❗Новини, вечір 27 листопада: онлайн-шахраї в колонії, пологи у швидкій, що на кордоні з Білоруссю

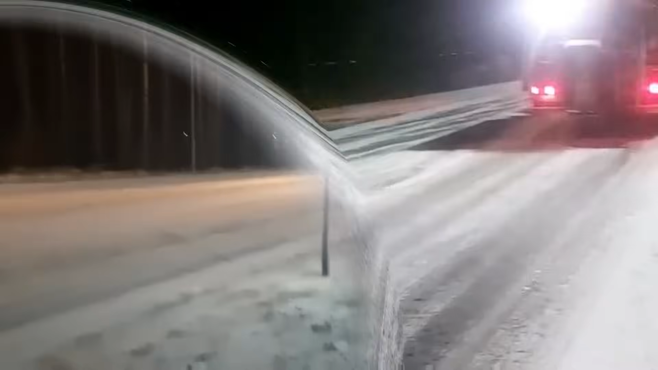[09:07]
Прибирали сніг та посипали автошляхи протиожеледними сумішами. Не припиняли працювати дорожники і вранці.